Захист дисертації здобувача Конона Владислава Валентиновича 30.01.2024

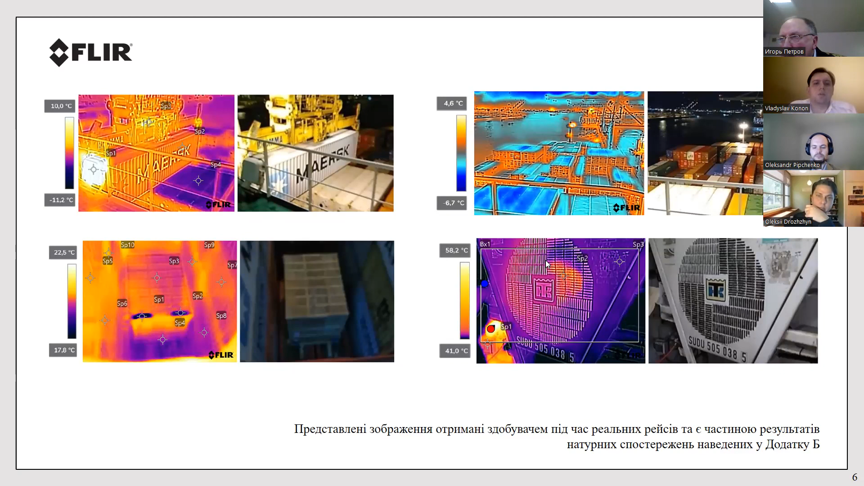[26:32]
визначенням та формалізацією залежностей між координатними системами об'єктів спостереження і їх зображень в суднових умовах використання та формалізацією даних таких зображень. Особливу увагу в контексті інструментальних параметрів тепловізійного обладнання,